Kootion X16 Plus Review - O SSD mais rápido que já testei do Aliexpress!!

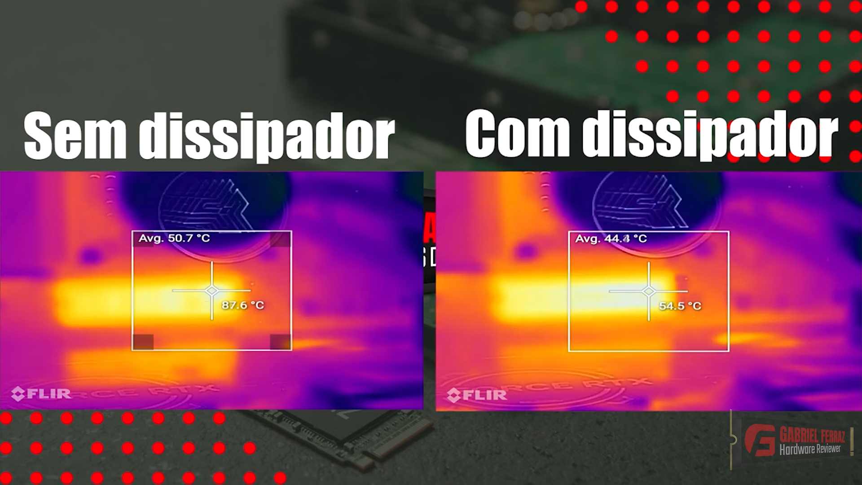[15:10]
Foi uma diferença de, basicamente, 30 graus Celsius, o que foi uma diferença bem grande. Então, realmente, este SSD, ele precisa de um dissipador caso vocês forem fazer escritas intensas nesse SSD ou forem realizar procedimentos de longo período de utilização. E para terminar com chave de ouro, vamos dar uma olhada em seu consumo elétrico e em sua eficiência.